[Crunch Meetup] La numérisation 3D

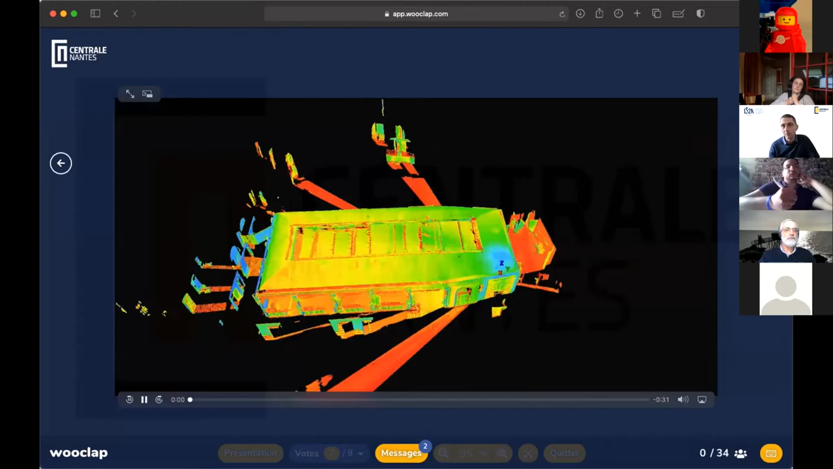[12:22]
Alors volontairement, ce nuage de points que vous avez là, normalement la vidéo doit être à peu près fluide. C'est un bâtiment complet.
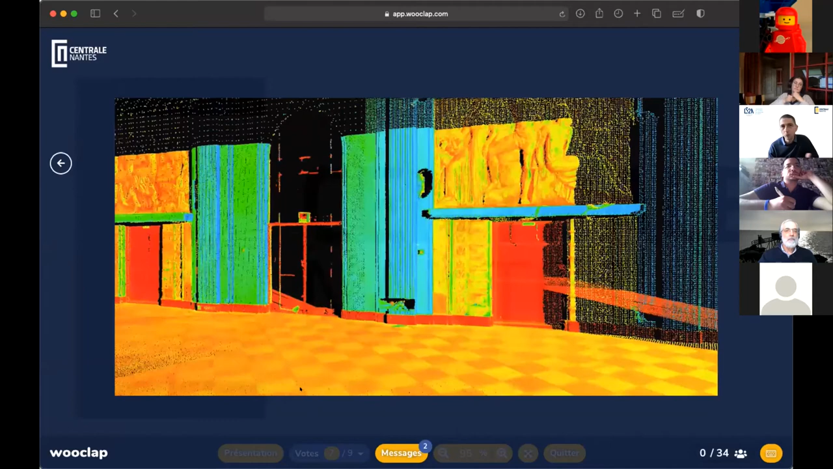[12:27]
J'aurais pu vous mettre un nuage de points tout blanc, en échelle de gris.
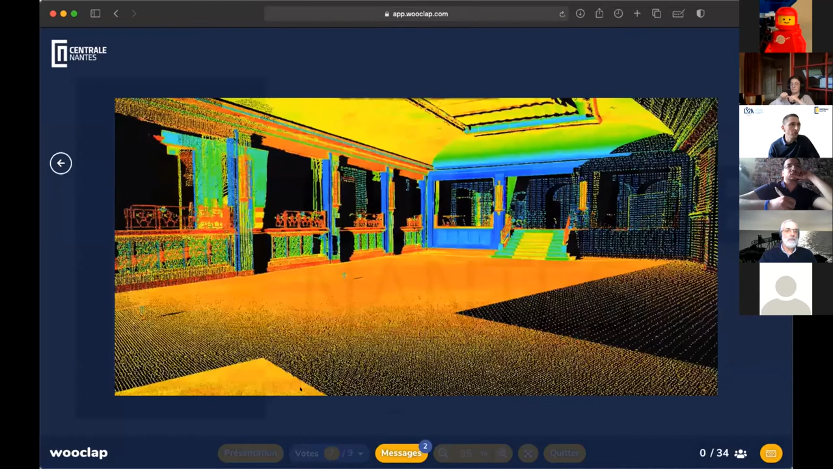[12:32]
Là, en l'occurrence, il est colorisé. Pourquoi ? Parce que les matériaux utilisés ont eu une réflectivité un peu différente.
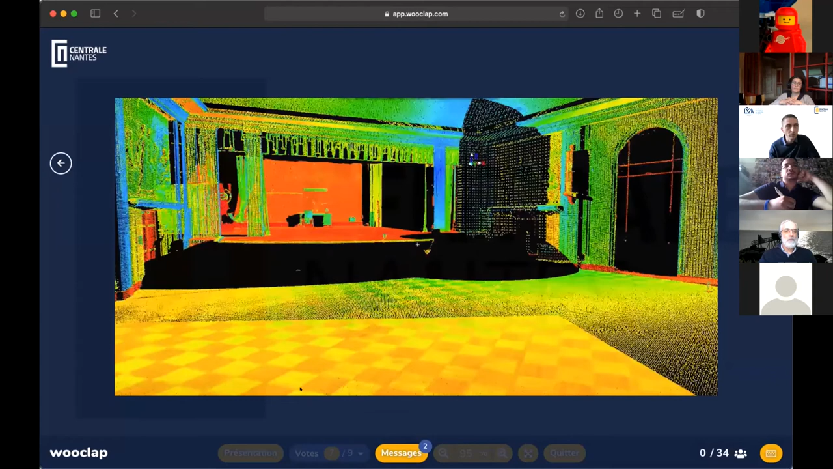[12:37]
Il a été numérisé par laser.
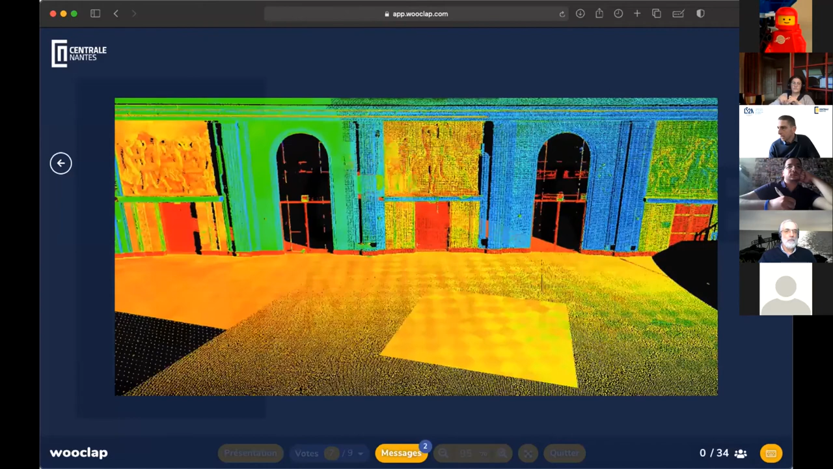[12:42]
Mais par contre, comme vous le voyez, voilà, si on s'approche, on a plein de petits points dans tous les sens.
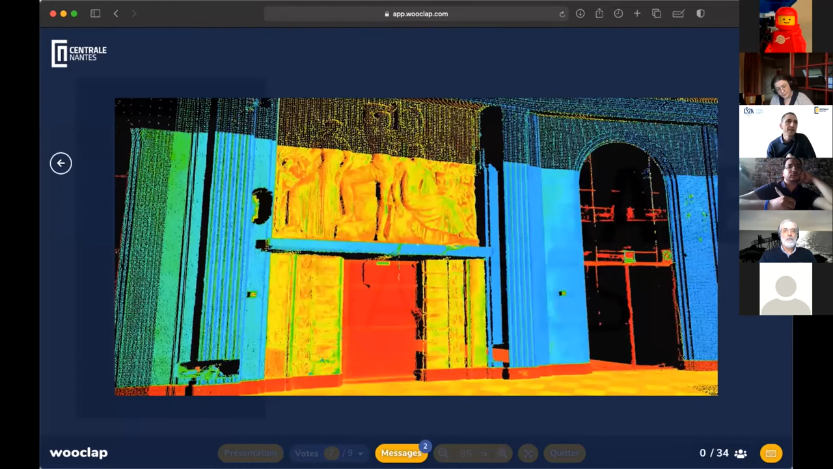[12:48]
Et parfois, c'est un peu difficile à comprendre. C'est pour ça qu'il y a une deuxième étape qui est vraiment importante lorsqu'on parle de numérisation 3D.
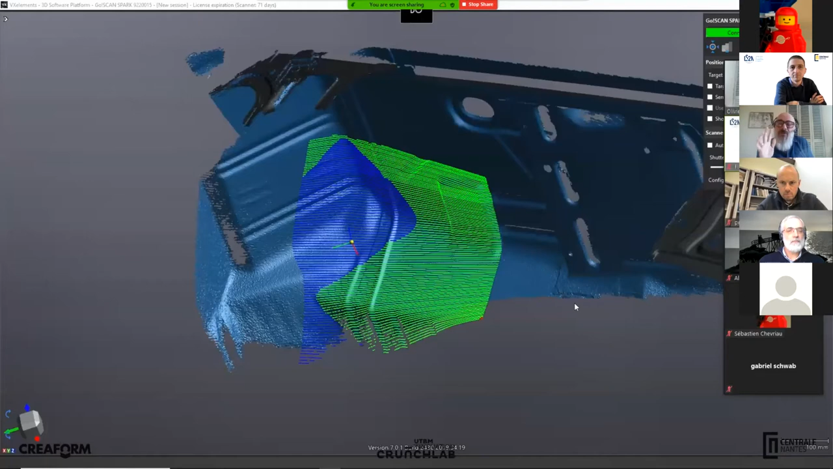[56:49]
Elles sont stockées dans les voxels. Et ce que vous voyez à l'écran ici, ce n'est pas un nuage de points, c'est déjà un maillage.
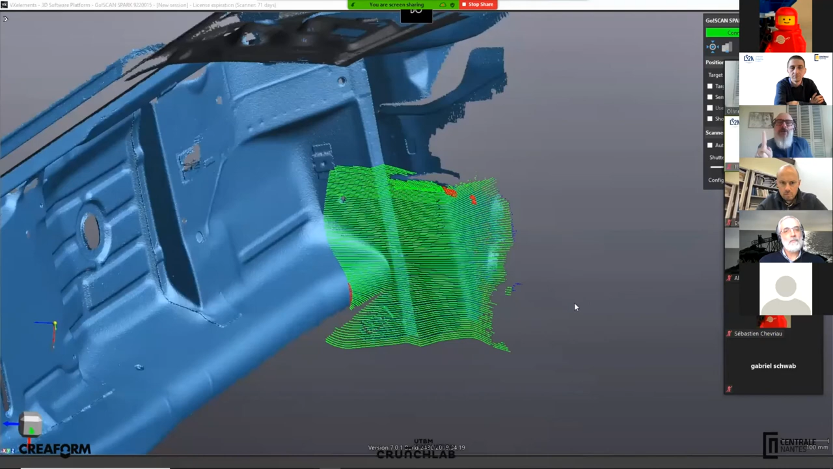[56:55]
D'accord ? Dans les dernières versions de nos solutions, le maillage est immédiat.
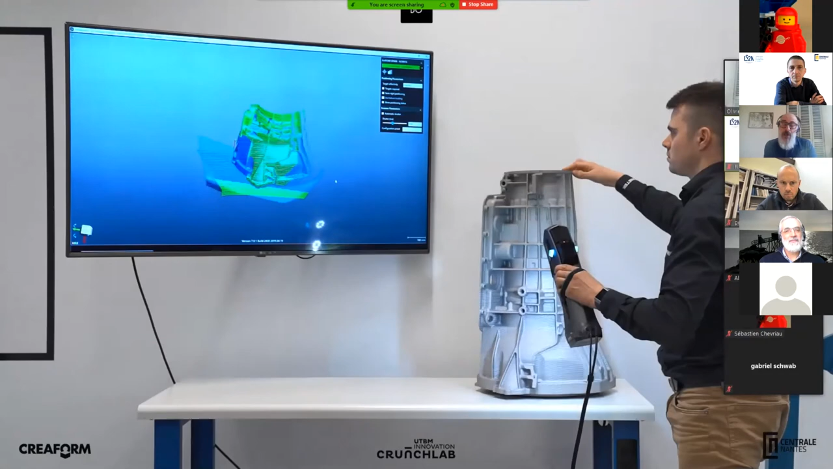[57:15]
Donc là, on réduit excessivement les temps de prise de mesure.
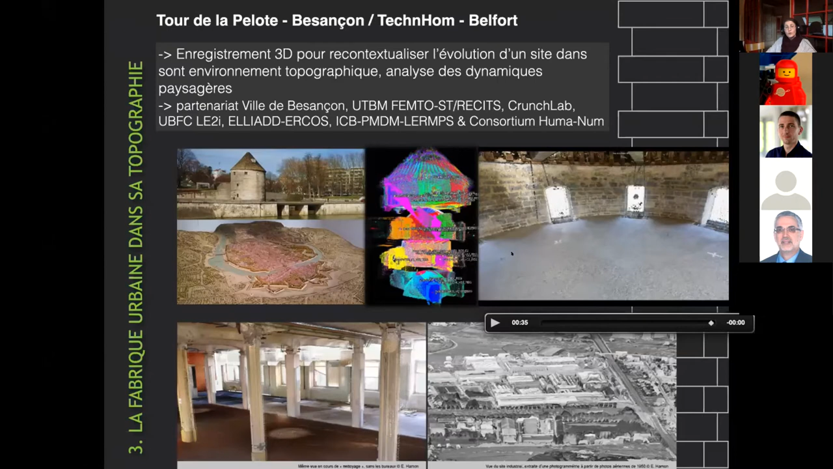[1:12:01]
qui travaillent sur l'archéologie du bâti. Sachant qu'en fait, tous les niveaux sont intégrés dans la topographie dans la topographie quoi, de la ville, avec les fortifications de Vauban et avec la pente, en fait, si vous avez vu à Besançon, comme ça fonctionne, et donc les quais avec les dix. Voilà. Et donc, cette tour, en fait, c'était difficile de pouvoir recaler, pour les archéologues du bâti, difficile de pouvoir recaler les différents niveaux de la tour de façon très précise. Et donc, c'est pour ça que ce modèle, normalement, était censé les aider.
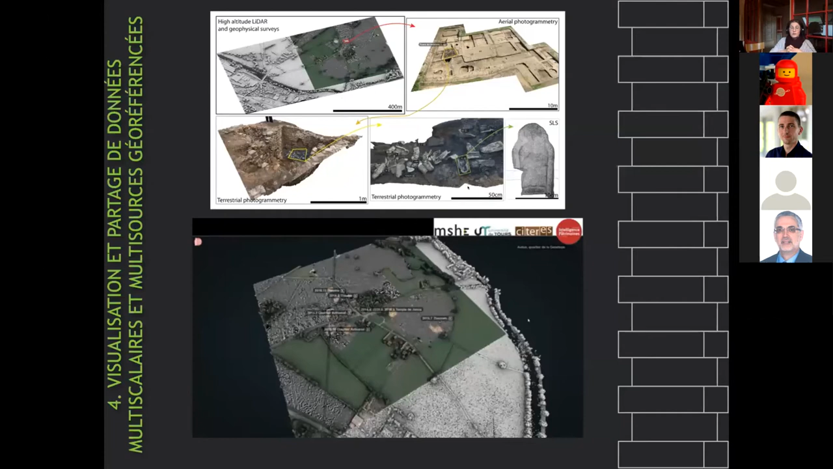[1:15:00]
Voilà, alors nous, ce qui nous intéresse dans toutes ces approches, évidemment, c'est généralement pas de les prendre une par une, mais c'est bien de les analyser ensemble. Et donc, c'est d'essayer le plus possible d'intégrer en fait ces visualisations à la fois multisources et dans une visualisation multiscalaire.
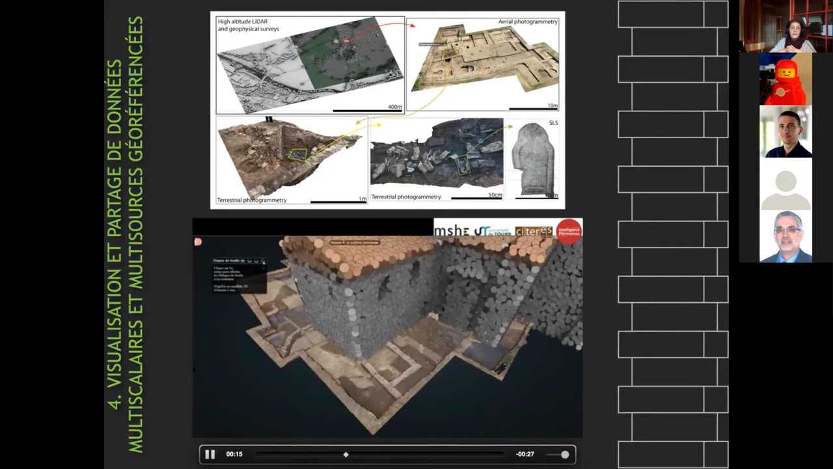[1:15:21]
Et là, vous voyez, donc, c'est un exemple sur Autun. Donc, où on a à la fois de l'imagerie aérienne,
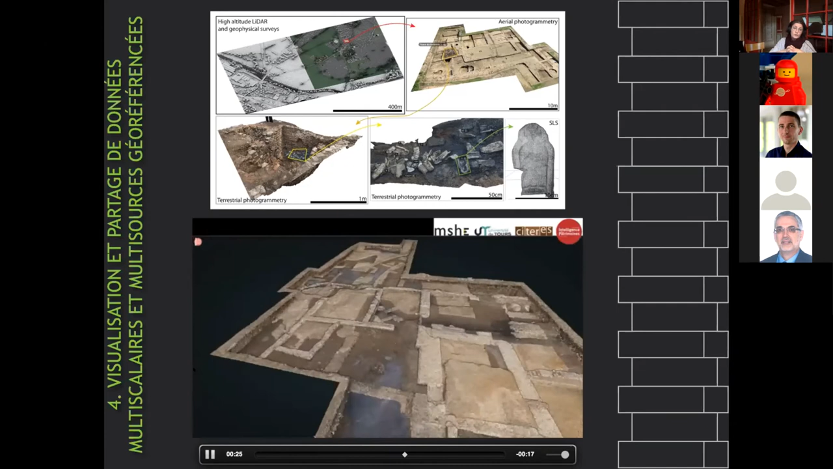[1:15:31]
des données LIDAR, on a aussi des prospections géophysiques, c'est-à-dire en subsurface, et
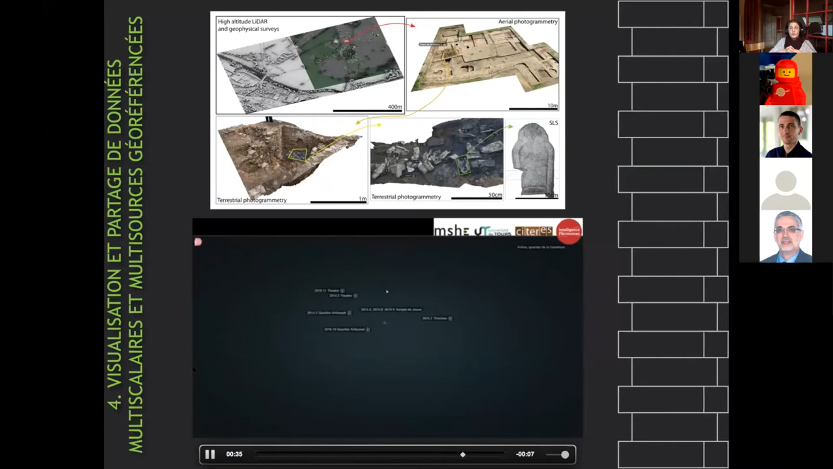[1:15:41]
la photogrammétrie aérienne sur une fouille, ainsi qu'ensuite le bâtiment qui va se surimposer.
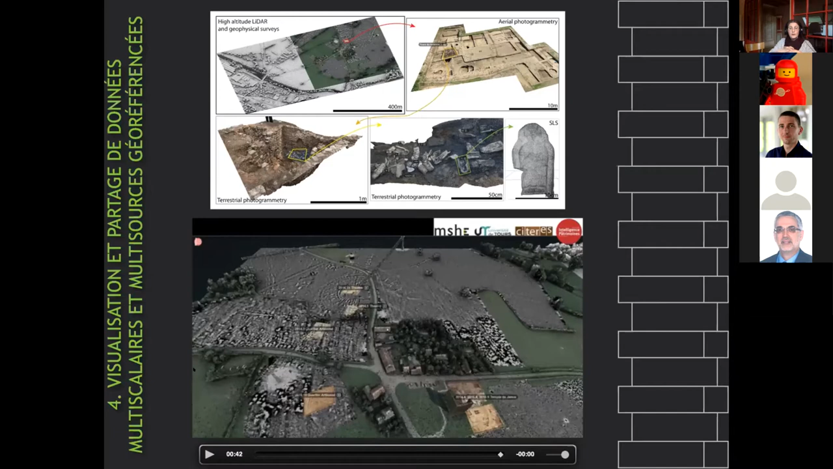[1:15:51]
Par-dessus et tout ça. Donc, l'idée, c'est de pouvoir un peu naviguer dans ces différentes couches de manière assez transparente. Et ça a été développé en outil, donc toujours par Damien Vercouillot, le jeune chercheur dont je vous parlais, notamment en utilisant la césium et puis la technologie pour intégrer les nuages de points, la technologie Cotri dont nous a parlé tout à l'heure.
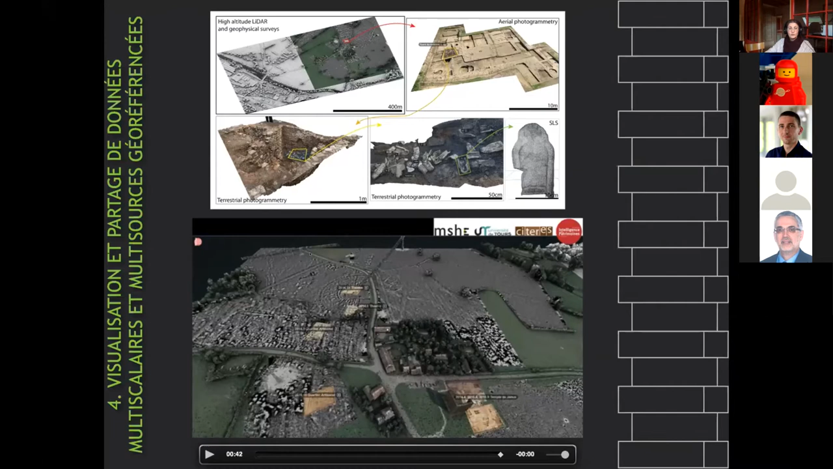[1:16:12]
Voilà. Et alors, pour aller plus loin, pour nous, ce qui nous intéresse aussi au-delà de ces questions de visualisation, d'études, etc.